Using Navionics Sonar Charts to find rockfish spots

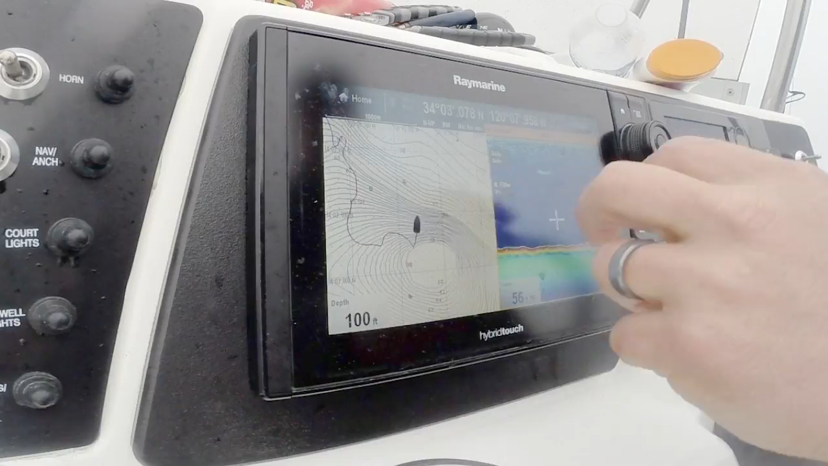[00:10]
On screen: depth 100 ft
Okay, we're here at Santa Rosa Island and been fishing for about an hour. Just started to find some biting fish. What I'm looking at here is on my Navionics chart, I've been in an area called Talcott Shoals. I never really had any spots here, but I saw a lot of contour lines, which means there's steep drop-offs on this thing around here,
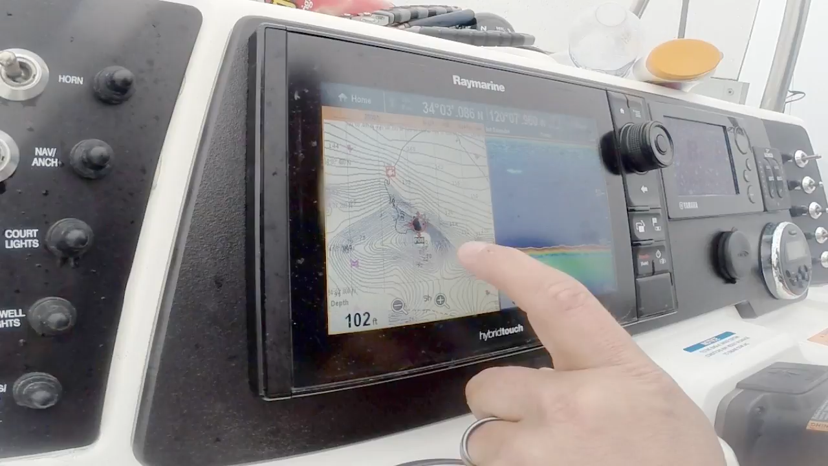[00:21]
On screen: depth 102 ft
a little pinnacle thing, and I've just been driving around.
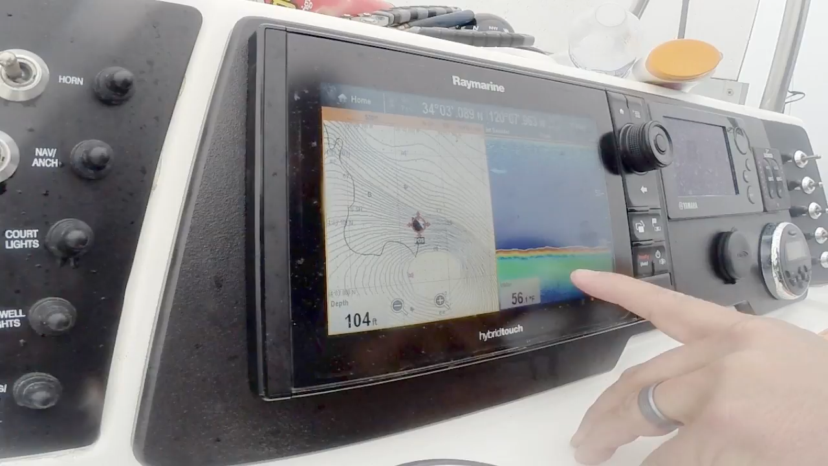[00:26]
On screen: depth 104 ft
As you can see here, this yellow bottom means it's a real hard bottom underneath the actual bottom, which is the red line.
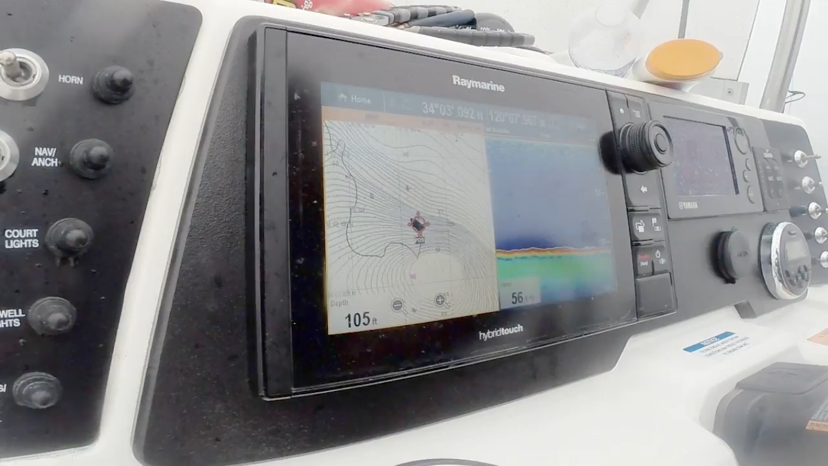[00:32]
I haven't been marking a ton of fish, but I've been looking for structure around here. So since I'm in the area, I'm going to go to my side vision.
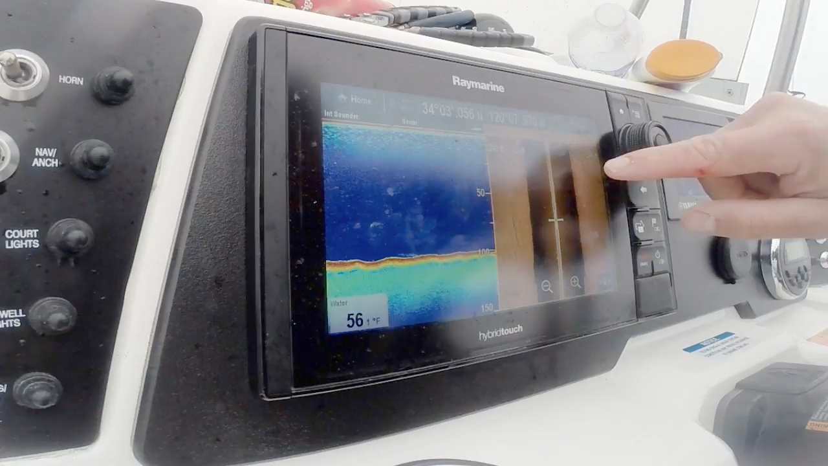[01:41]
So I'm going to turn the boat to the right and see if there's any bait squills associated with this. You can see the hard bottom, there's a little bit of relief. I've got a little bit of bait off to the left side. That's actually my prop washroom before. So I'm just cruising around here. You can see there's a little bit of dark spot that's a little bit of a bigger spot. These are the things you just look for while you're fishing for rockfish. Just irregularities in the bottom, hard bottom, bait, things like that. Still looking. The bottom's still pretty hard here.
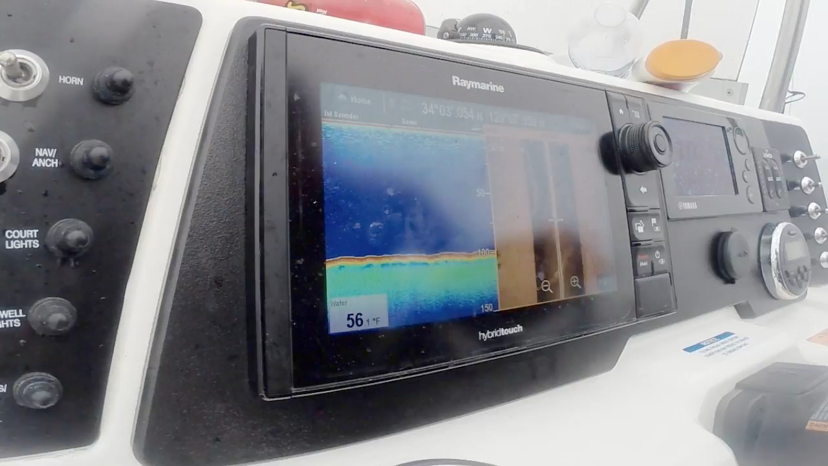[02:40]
So I'm going to go ahead a little bit. Basically, this is a lot of good bottom, but it doesn't all hold fish, so I'm kind of ruling out dead water while I'm looking for signs of life here. I'm going to drive across my prop wash.
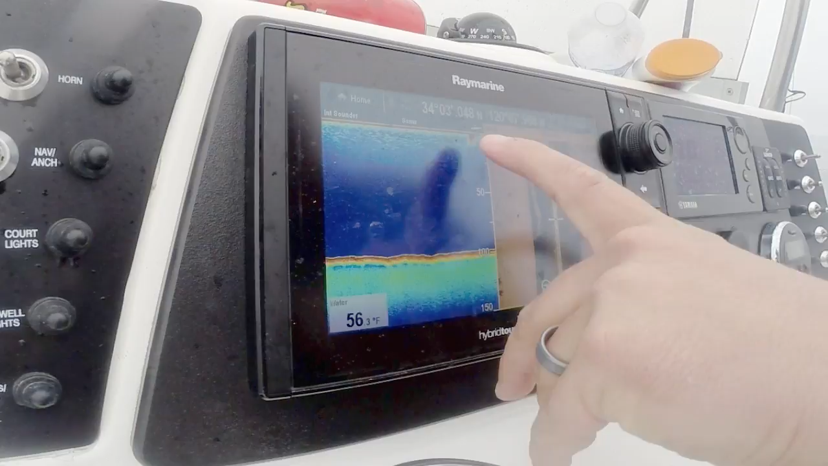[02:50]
On screen: water 56.3°F
That shows up as a little thing there, but on the side imaging it gets a bigger view because it gets your whole prop wash in. So I'm coming into clean water. Now I'm starting to mark that bait again. Down here on the bottom, there's some fish. As you can see, the suspended fish might be reds, a couple of nice reds here earlier. And we're back onto a ridge, and you can see it on the up and down it shows,
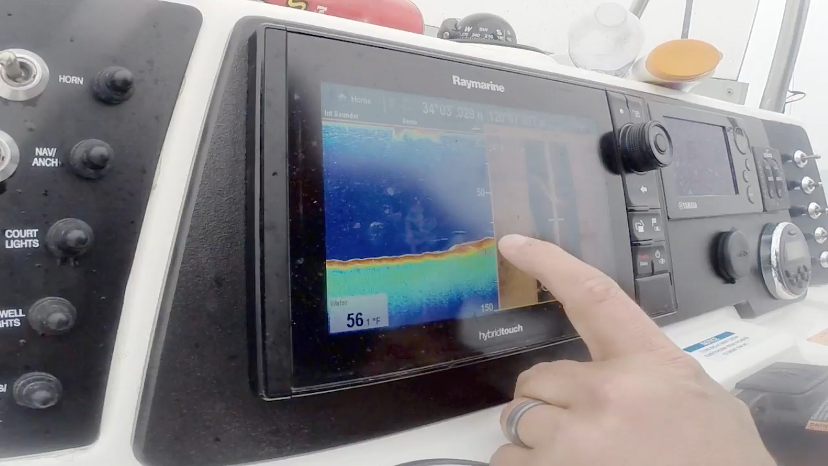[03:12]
but it also shows on the side view what it looks like off to the sides. So I'm going to go ahead and stop here and do some fishing.